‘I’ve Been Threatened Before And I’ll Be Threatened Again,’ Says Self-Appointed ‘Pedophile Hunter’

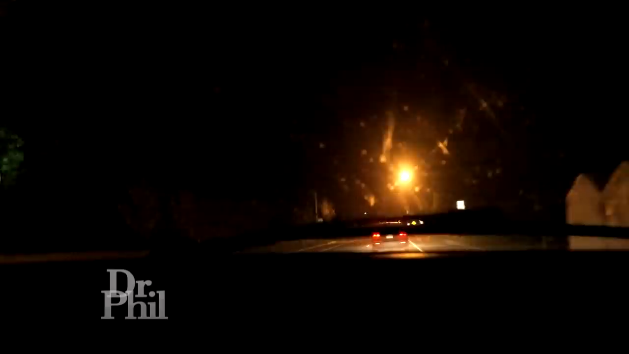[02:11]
We have been driving for about three and a half hours now. This is going to be the meeting spot right here.